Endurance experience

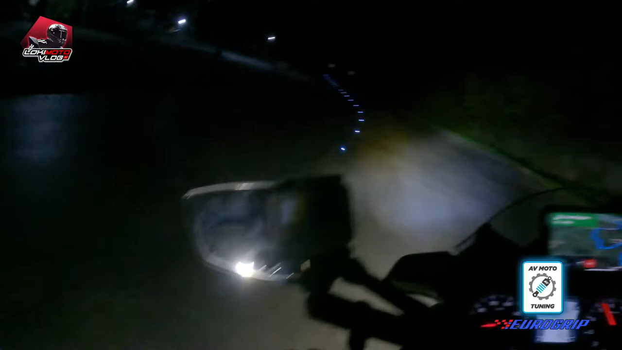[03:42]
So guys Maraping alapin na kami Sa Atimonan So Ilang minuto na lang 29 minutes Dito kami kasi Dumaan sa may ano eh Sa may diversion road Dahil Sarado itong
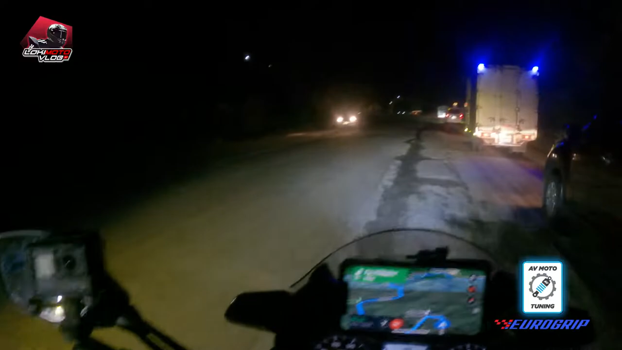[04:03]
Sarado yung Mismong bitukang manok Kaya dito kami dumahan Kaya Nay Napakas Grabe na kaya Buti na lang Malakas si Eurogrip Kayang-kaya niyang Iabsorb yung lubak
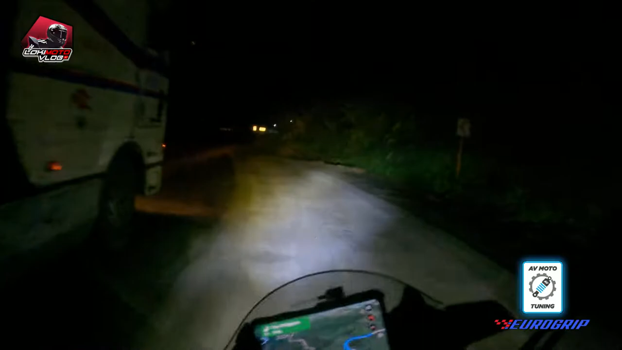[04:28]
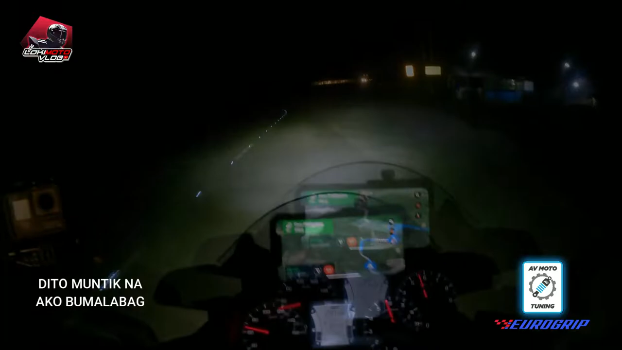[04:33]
Muntik na ako dun Dulas So yun guys Nadulas tayo dun Dahil Parang Alikabok Parang ganun eh
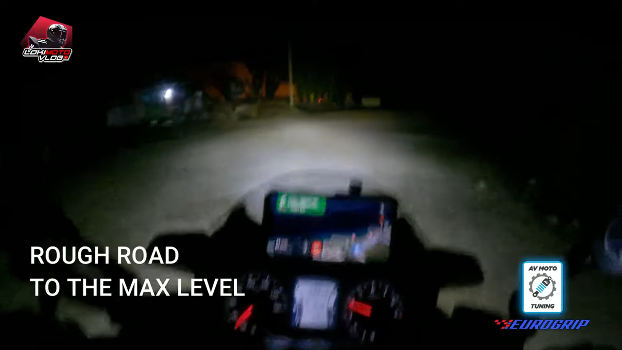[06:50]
So guys Tapos na kami doon sa Third photo op So pupunta na kami dito sa may Lobo Lobo Batangas Naman na Doon sa may I think sa may lighthouse na to
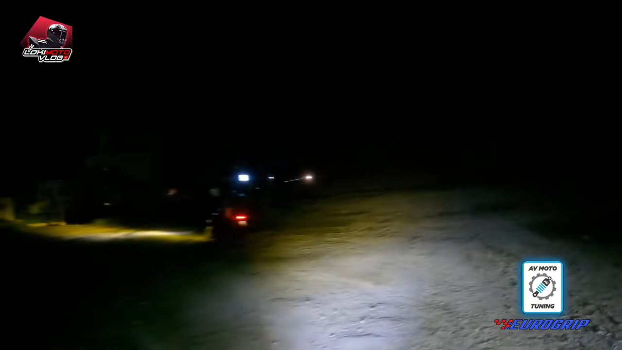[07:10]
Pupunta Yan rough road Nakikita nyo
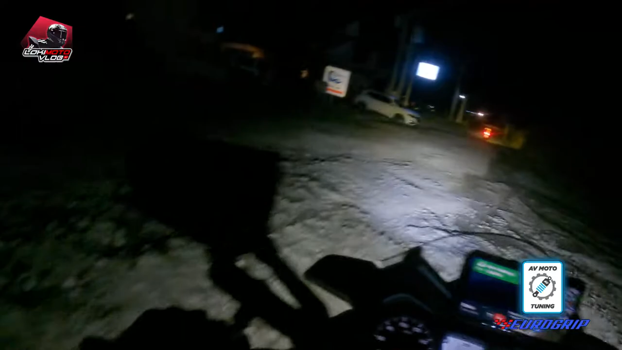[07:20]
Kawa nga Okay Bali Isang pagsubok ulit ito Ni Eurogrip Rough road naman tayo
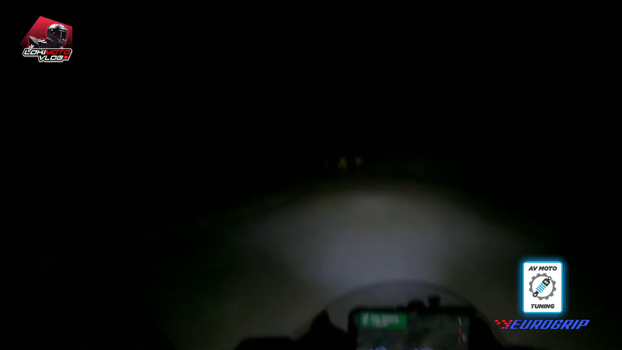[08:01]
Dito Ayan Nakikita nyo yung kali niya Diba? Ang ganda
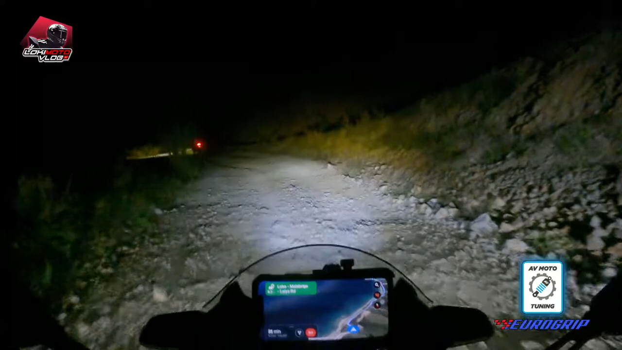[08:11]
Dito yung gulong natin Eurogrip Pag medyo mabilis ka Medyo kumikeng bot Pero kumakapit Hindi ka basa-basa niya Idudulas Or Out of balance Ganda ng daan
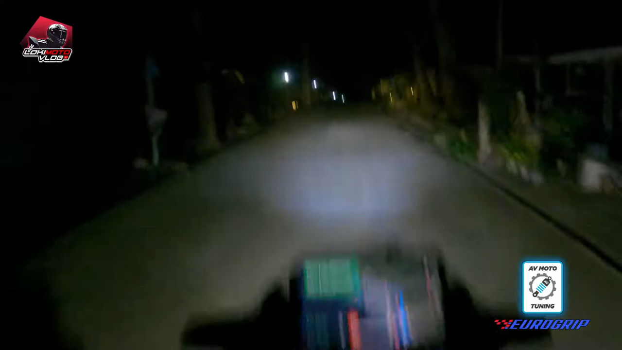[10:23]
So, mukhang Napaganda pa yata Yung Ano namin Yung pagkakaligaw Pagkakaligaw na yun So, anyway Makikita nyo Yung ano Yung mismong teacher ito Makikita nyo sa screen Kung ano yung tsura
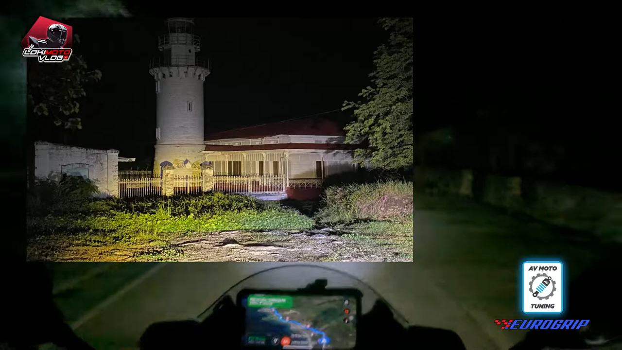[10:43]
Nakakatakot So, proceed na kami ngayon Sa Ano na Tagaytay
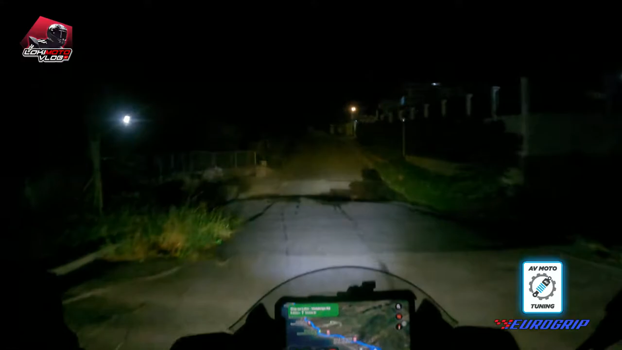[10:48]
Last checkpoint ito Para sa south